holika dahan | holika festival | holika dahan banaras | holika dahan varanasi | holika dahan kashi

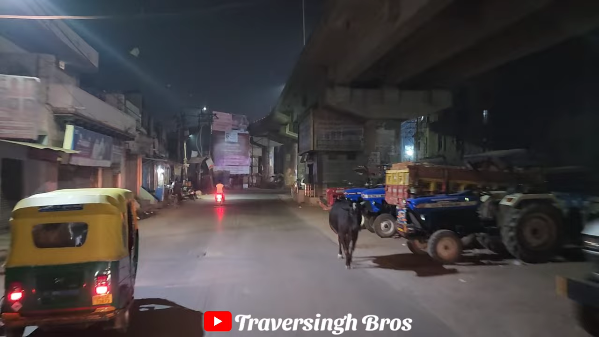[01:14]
12:57 का है और मैं हर एरिया तो कवर नहीं कर सकता था,
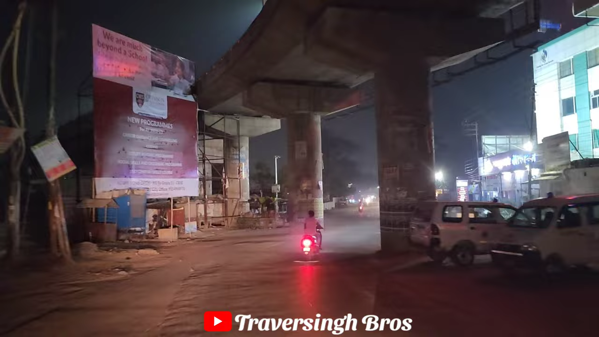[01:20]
इसलिए इस रूट पे जितनी भी होलिकाएं जल रही होंगी मैं आपको उसका व्यू दिखाऊंगा। तो दोस्तों, वीडियो में लास्ट तक बने रहना आप सभी। इस समय मैं हूँ बनारस रेलवे स्टेशन वाले रोड पर। आप देख सकते हैं यहाँ पर भी रास्ते में होलिका बनाई गई है
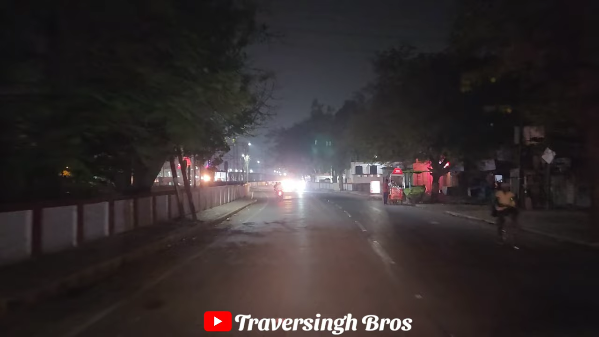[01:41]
और आप स्टेशन की तरफ देख सकते हैं कितना अच्छा नज़ारा लग रहा है देखने में। रात के समय में यह स्टेशन जगमगा उठता है।
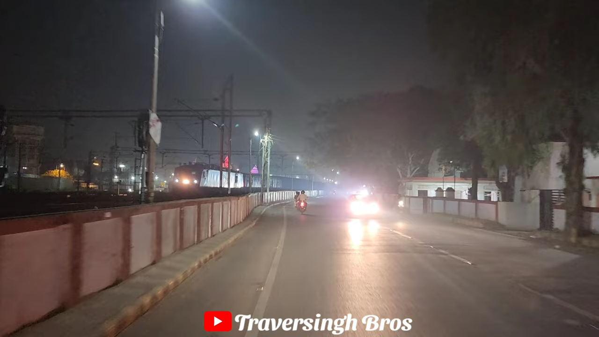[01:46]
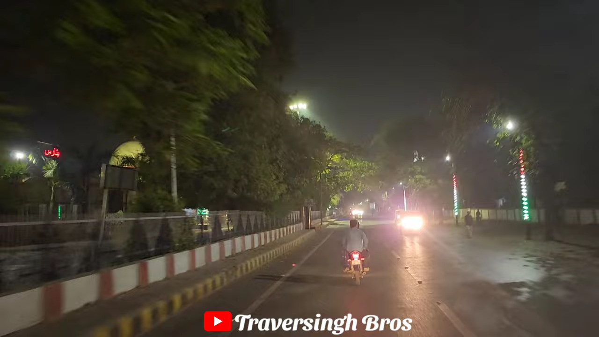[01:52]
दोस्तों, यहाँ से आप देख सकते हैं बनारस रेलवे स्टेशन पर कितनी अच्छी लाइटिंग्स की गई हैं, कितने कलरफुल लग रहे हैं देखने में ये लाइट्स।
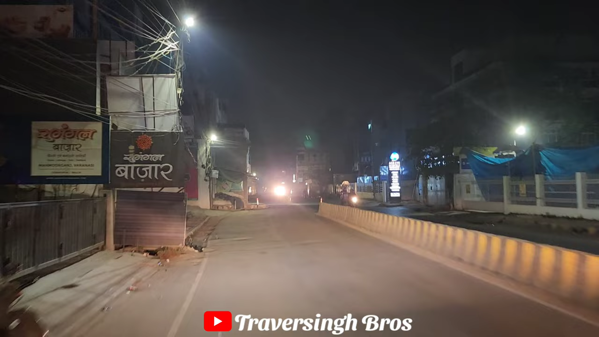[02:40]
दोस्तों, हम अब रथ यात्रा चौराहे पर पहुंच चुके हैं, आप देख सकते हैं यहाँ पर, और यही रास्ता सीधे आपको लक्षा से होते हुए दशाश्वमेध घाट तक जाता है। मेरे राइट साइड में आप जो बिल्डिंग देख रहे हैं वो CHS गर्ल्स स्कूल की है और आगे जो आने वाला एरिया है वो गुरुबाग पड़ता है।
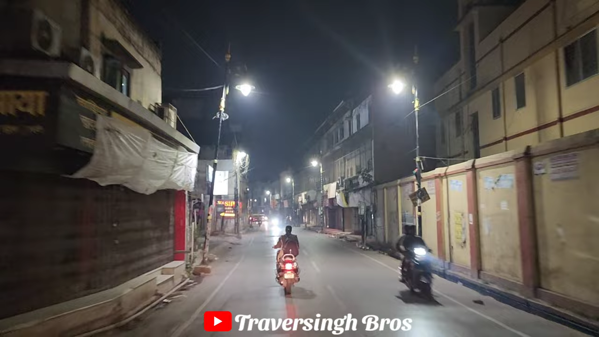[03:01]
शाम के समय में यहाँ की दुकानें बहुत ही अच्छी नज़र आती हैं क्योंकि लाइटिंग्स बहुत अच्छी होती हैं दुकानों पर और ये रोड एकदम खचाखच जाम से भरा रहता है।